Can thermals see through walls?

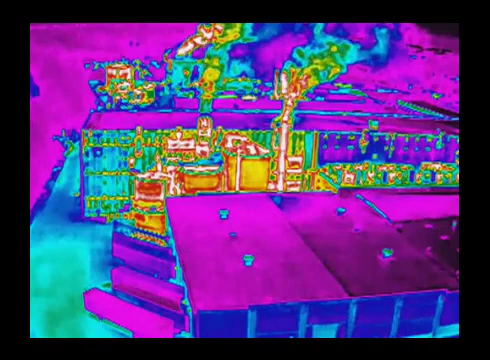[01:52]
so this is pretty sweet 645x12 aerial XT FLIR thermal camera looking at a paper plant in Washington state notice the walls are brick and I can see pretty much through with him pretty awesome a so there you go in some cases you probably can kind of see through the walls depending on what's on the other side of that wall and how it heats up that wall so therefore remember surface temperature can't see through glass can't see through
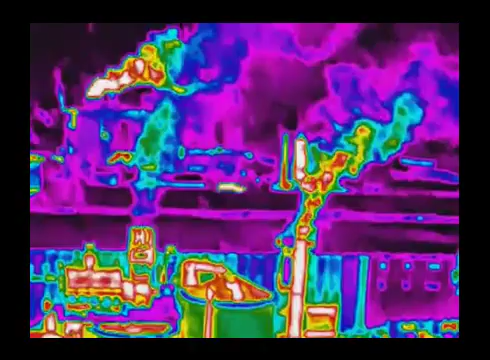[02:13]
walls really but in some cases kind of can well everybody there you have it it can't see through walls but it